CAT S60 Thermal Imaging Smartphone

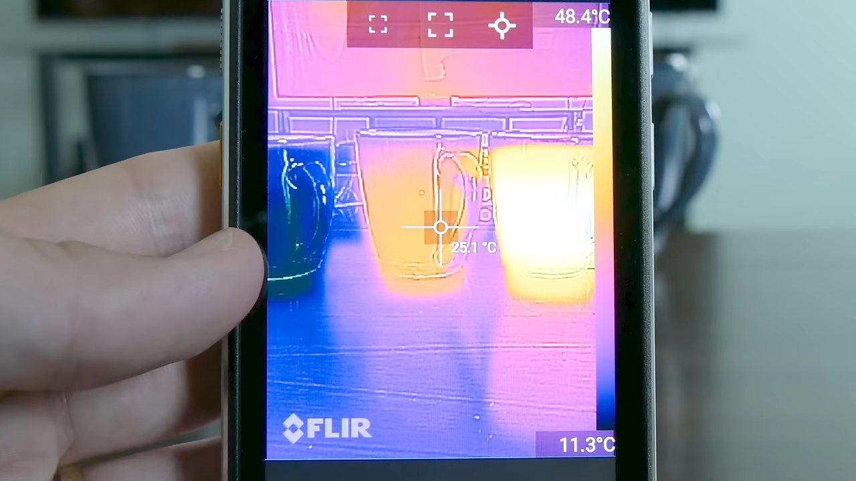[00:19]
On screen: spot 25.1°C
This means you can see in complete darkness and measure temperature differences right on your phone's screen.
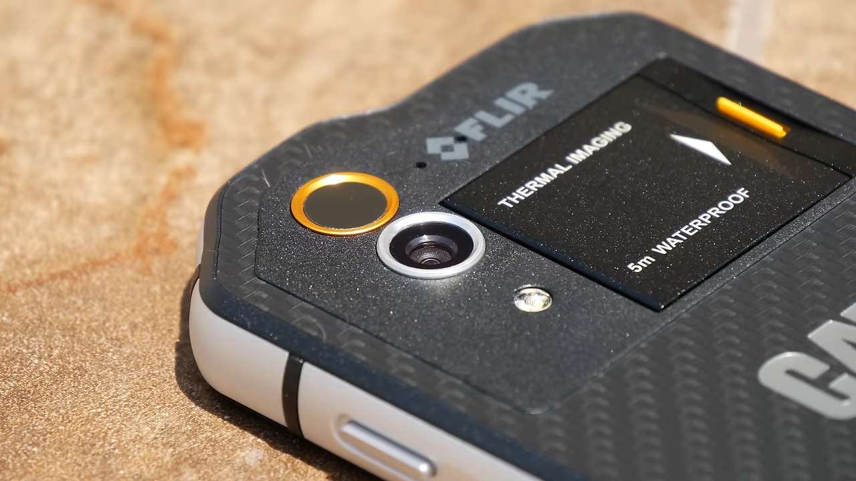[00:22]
Below the thermal camera is a 13 megapixel visible light camera that'll extract visible details like
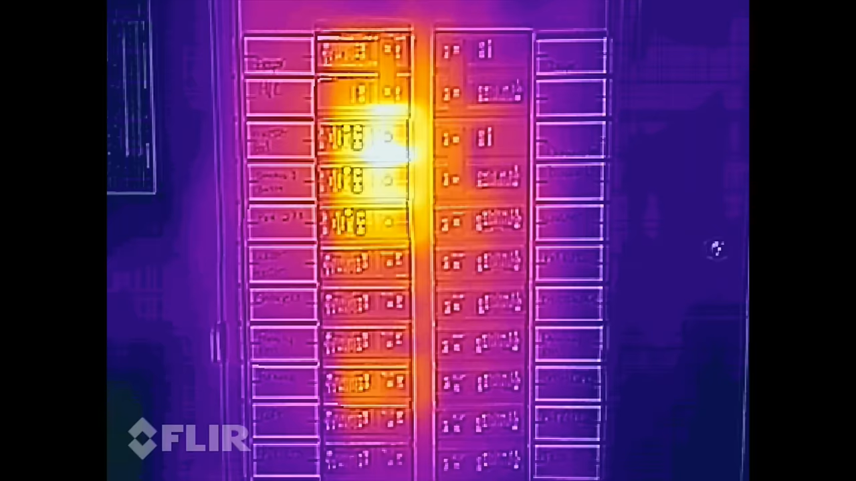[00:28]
edges and corners and embed them with the thermal image. This helps create crisper thermal images with a greater level of detail.
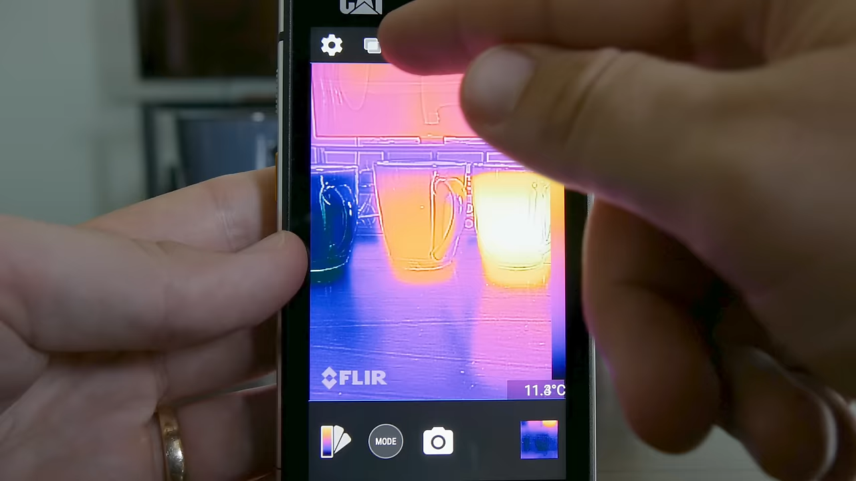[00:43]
Tap the crosshairs on the top center and you can set a spot on the screen to measure temperature.
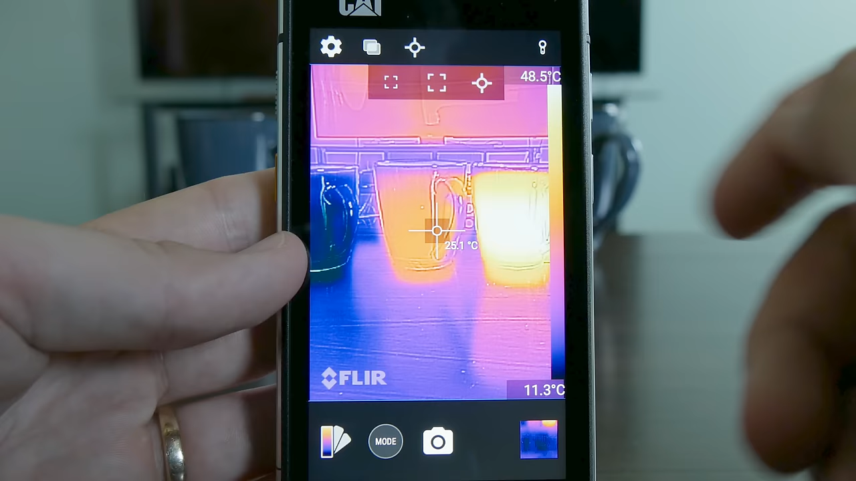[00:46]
On screen: spot 25.1°C, scale bottom 11.3°C
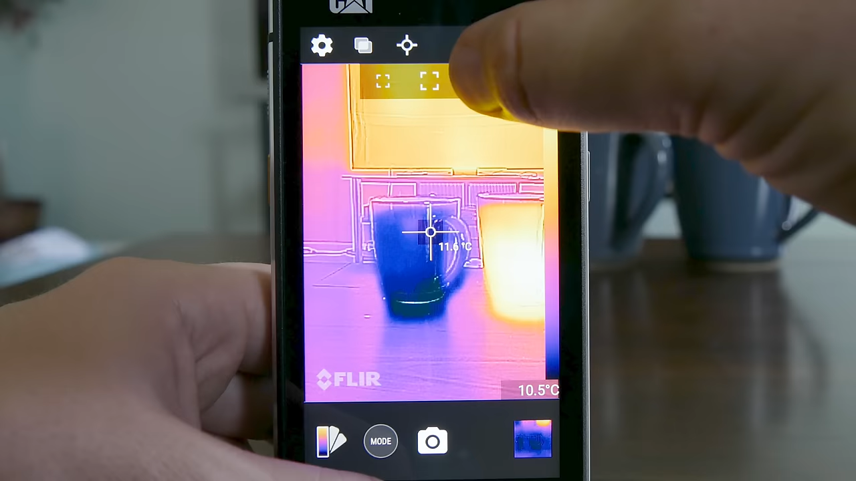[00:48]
On screen: spot 11.6°C, scale bottom 10.5°C
You can add up to three spots at once and slide them wherever you want on the screen.
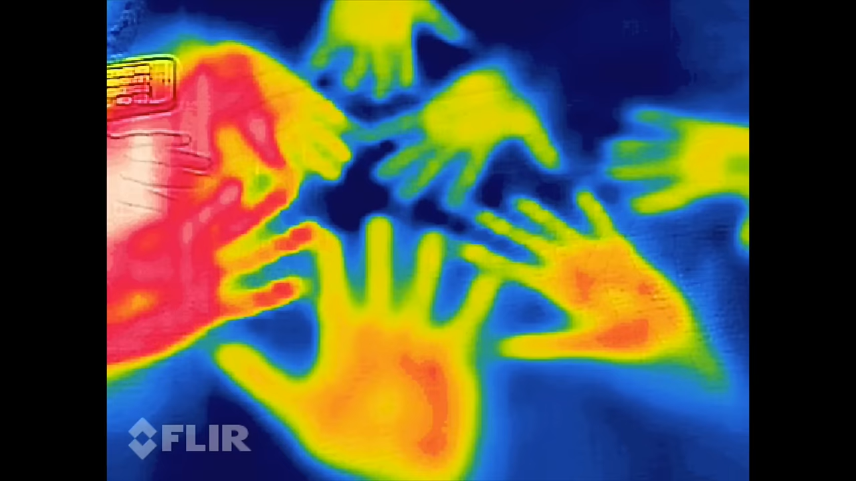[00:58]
You can even choose the classic predator vision.
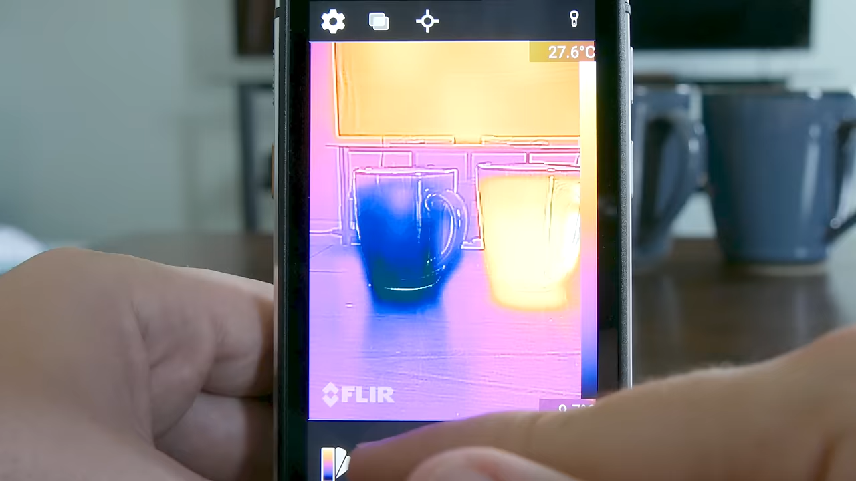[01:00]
You can take photos, video,
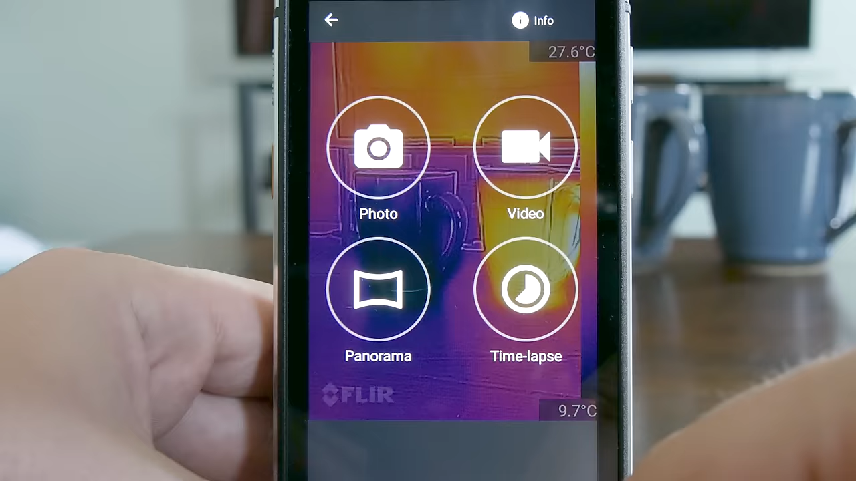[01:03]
On screen: scale top 27.6°C, scale bottom 9.7°C
panoramas and even a time lapse to see how heat changes over time.
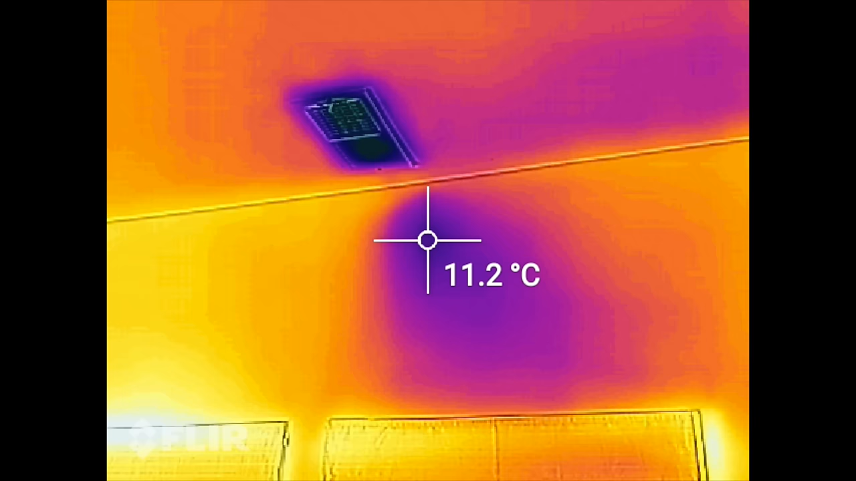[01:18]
On screen: spot 11.2°C
Check for water damage or wet spots.